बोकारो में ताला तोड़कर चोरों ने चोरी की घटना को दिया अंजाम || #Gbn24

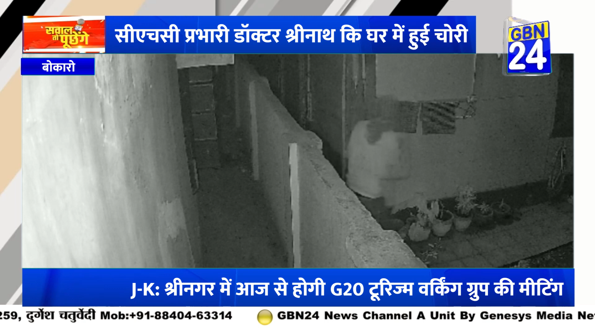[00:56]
निकल कर भाग रहे थी उसके बाद सुबा जब डॉक्टर श्रीनात पहुँचे तो घर के मुखे दरवाजी का ताला लगा हुआ था कबड और लॉकर को तोड़ कर रखे जिवरात